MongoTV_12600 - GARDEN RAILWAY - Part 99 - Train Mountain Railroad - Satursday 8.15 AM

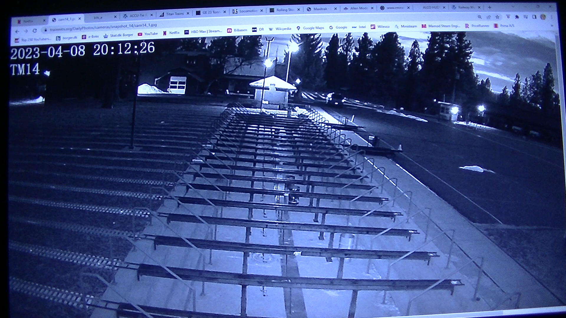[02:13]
It's 8. 12. 12. So it's just getting dark. Let's try the...
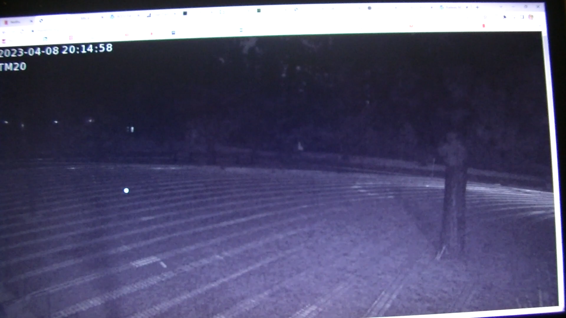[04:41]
It's got a car there. So it's almost dark.